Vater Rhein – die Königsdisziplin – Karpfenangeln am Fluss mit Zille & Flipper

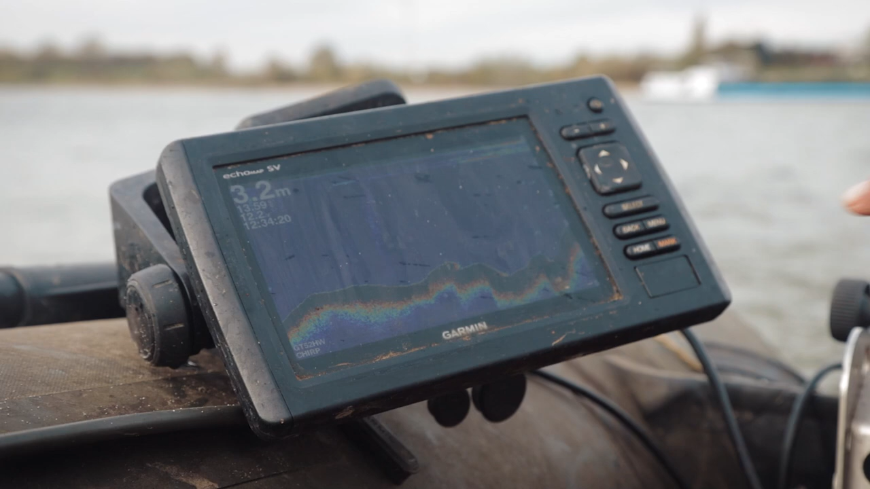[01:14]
On screen: depth 3.2 m
Hier geht es nochmal hoch. Und da geht es runter, hier.
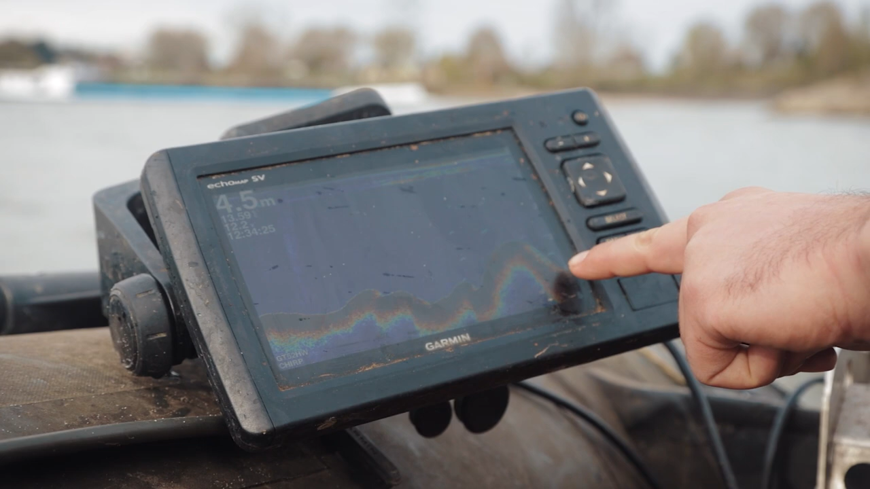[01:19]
On screen: depth 4.5 m
In der letzten Kante vorm Ufer sieht man, wie tief es nochmal hier wird.
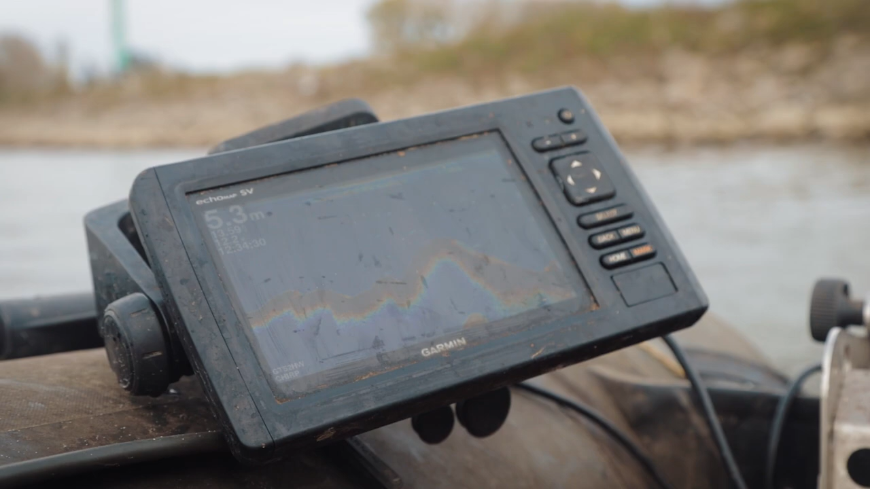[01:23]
On screen: depth 5.3 m
Und jetzt sind wir direkt rechts. Ich drehe mal eben das Boot, dann sieht man das.
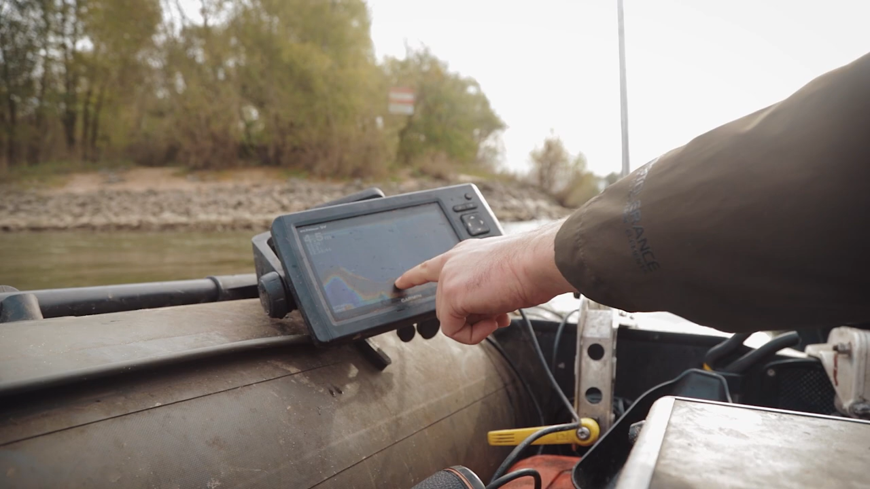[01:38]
Ich bin jetzt kein Echolot-Experte, aber hier ist auch auf jeden Fall irgendwas auf dem Grund, würde ich mal behaupten.
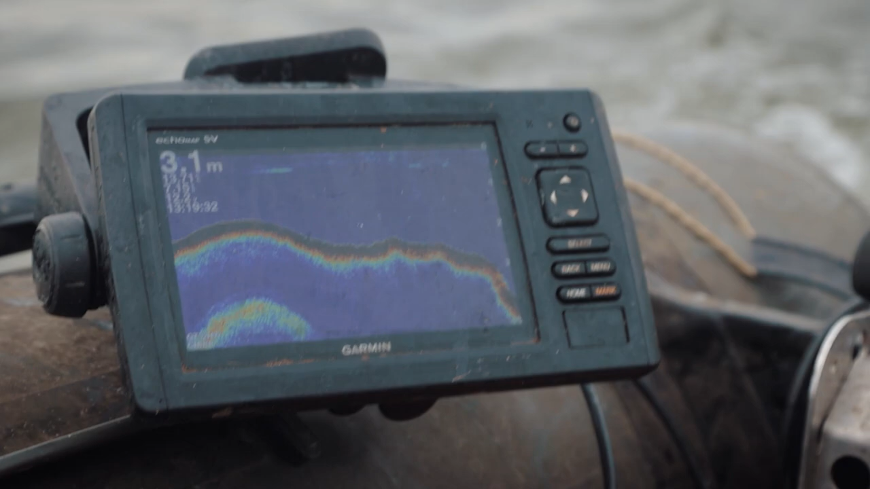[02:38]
On screen: depth 3.1 m
Hier geht es runter, die Kante.
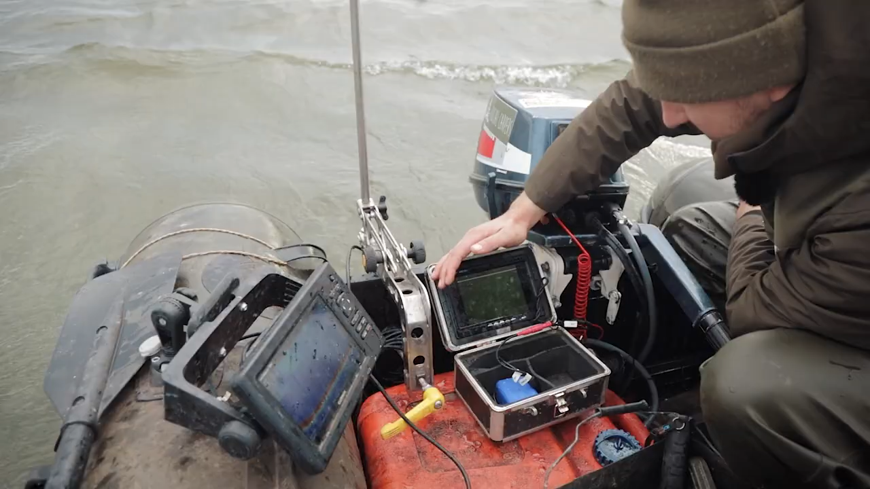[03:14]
Hier unten in dem Loch auf 6 Meter siehst du auf jeden Fall, dass hier deutlich mehr Dreck auf dem Grund liegt und die ganzen geknackten Muscheln.